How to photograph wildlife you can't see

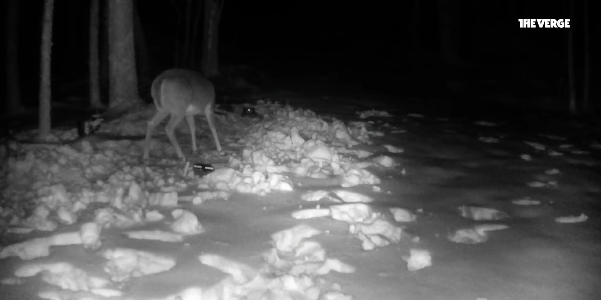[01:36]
Camera trapping is the process of leaving a camera and a trigger system out in the wild in hopes that an animal will walk by, trip the sensor, and then be captured by the camera.